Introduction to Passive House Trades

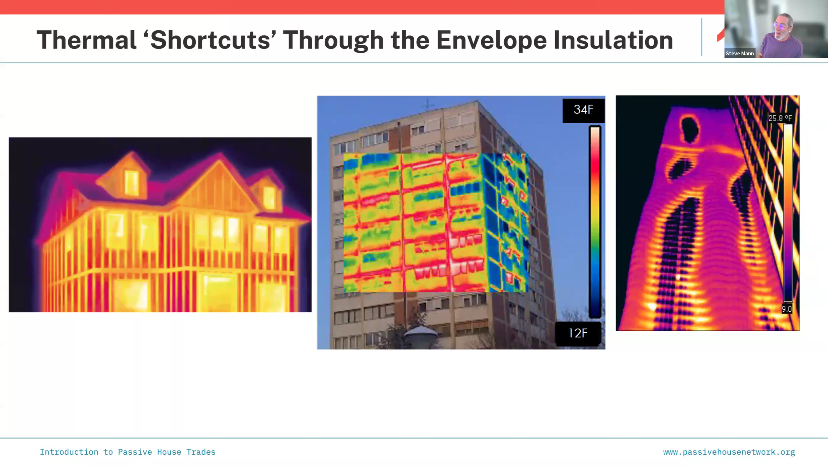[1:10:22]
You don't want this. You want those. You don't want to see any red or yellow if possible. It's impossible to achieve, but you can minimize it significantly. And that's the goal we're going for. Thermal bridges happen in a variety of places.
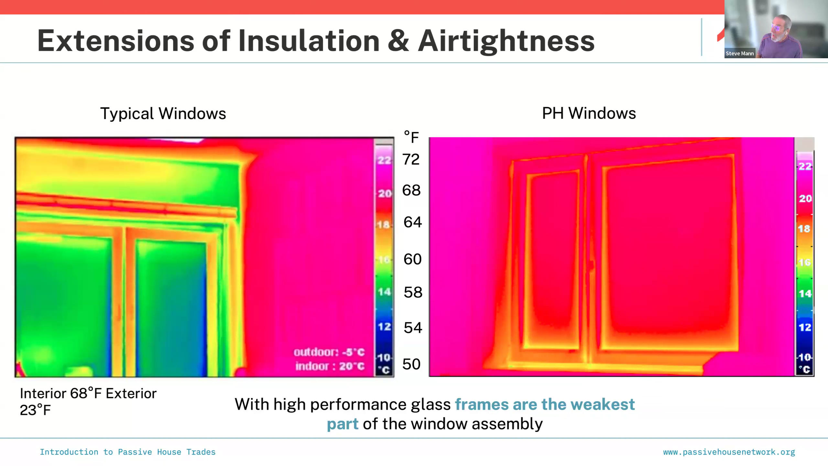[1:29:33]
Okay. Now, they're not perfect. Windows are the weakest part of a building enclosure period. And out of those, the frames are typically the weakest part of the window or the installation if it's not done properly. Okay. We do want to get solar heat gain up to a point when we need it.